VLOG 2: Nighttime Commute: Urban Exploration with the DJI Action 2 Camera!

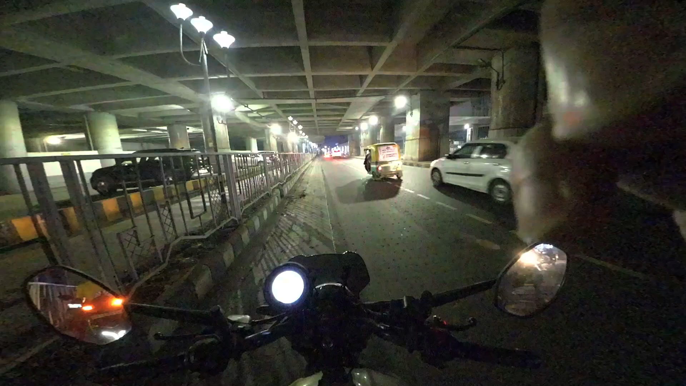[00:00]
तो अगेन वेल्कम टुदा व्लॉग अभी हम लोग निकले हैं ऑफिस से ऑफिस आज के लिए खतम अब जाएंगे अपने फ्लैट में काफी जादा भी रोता है इस टाइम पर भी क्या सकते हैं
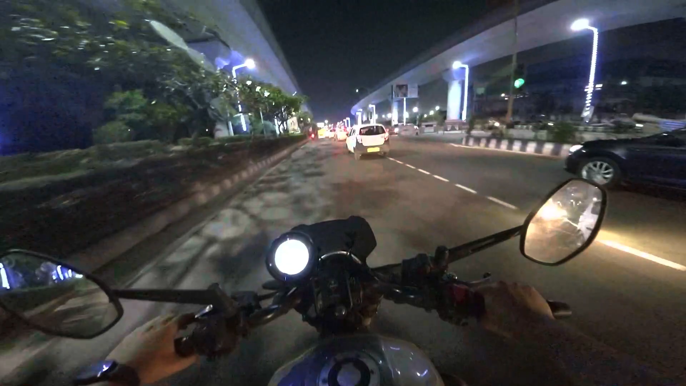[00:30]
और हाँ इस व्लॉग में हम लोग इसका नाइट व्यू भी चेक कर लेंगे कि रात में कैसा दिखता है वीडियो कॉलिटी अभी हम लोग फिर से 180 पी 60 एपेस में शूट कर रहे हैं और यहां मैंने लास्ट वीडियो चेक किया तो उसमें थोरा बहुत नौइस
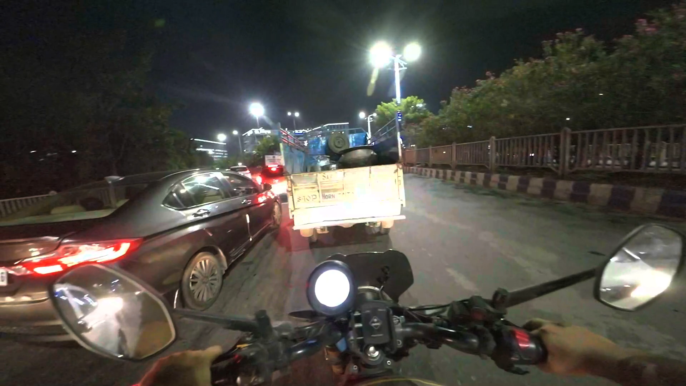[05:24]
माइक सही है बस थोड़ा चेक करना पड़ेगा अभी तो टेस्ट एंड ट्राइल मेठर मेर चल रहा है दीरे-दीरे फिक्स कर लेंगे
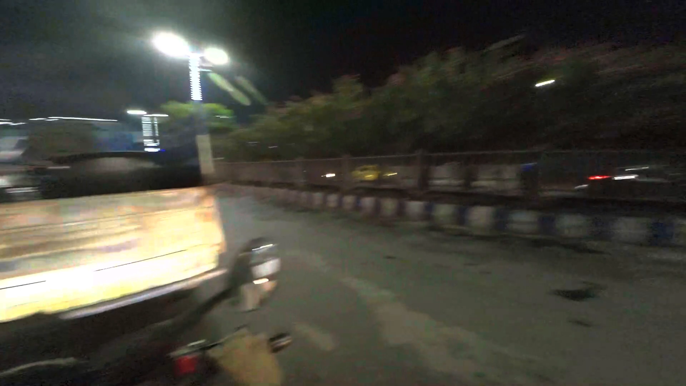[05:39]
बाइदेवे खेला राम आपको यह माइक कैसा लग यह कैमेरा कैसा लग रहा है
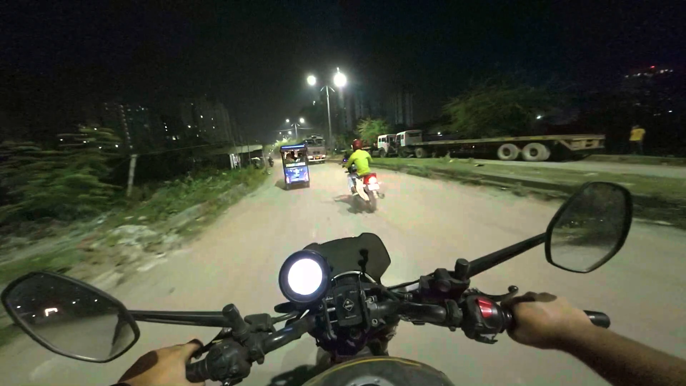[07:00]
कि यह था इसका नाइट टेस्ट तो पता नहीं कैसा आया होगा को पूली सही आए और यह एक्सपेक्टेशन तो
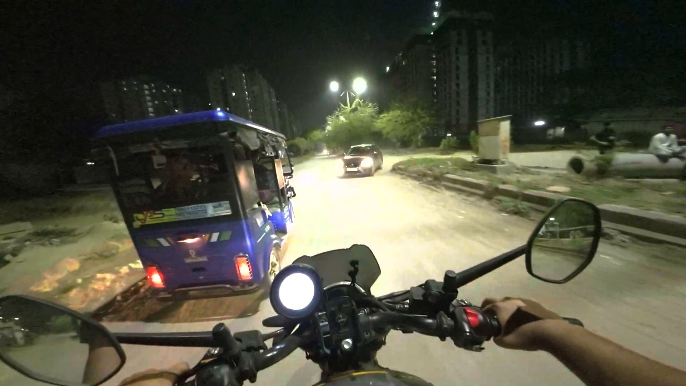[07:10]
है कि क्वालिटी सही आएगा नाइट व्यू में भी
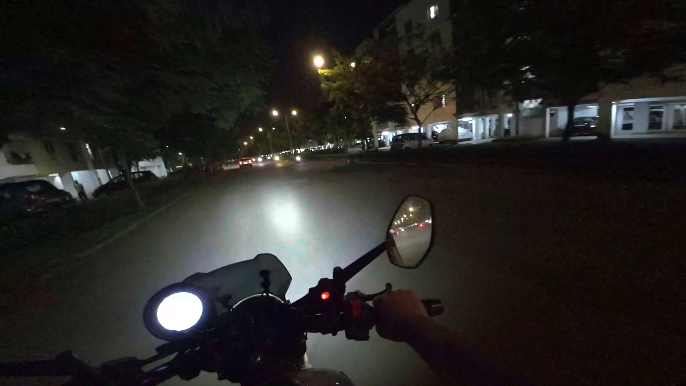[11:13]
कि यह जगा बहुत कतरना के एक बार मेरा
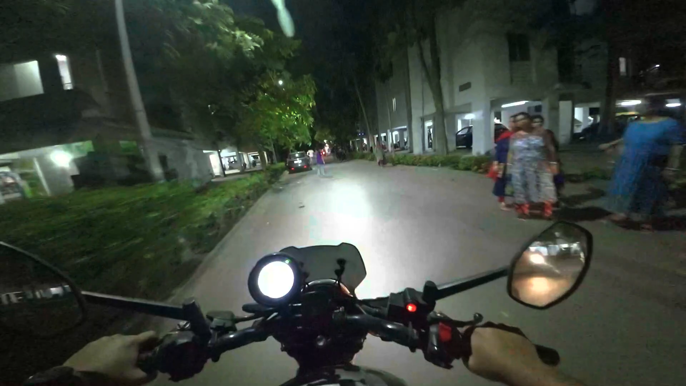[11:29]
एक्सिडेंट हो गया था यहां पर उसके बाद मेरा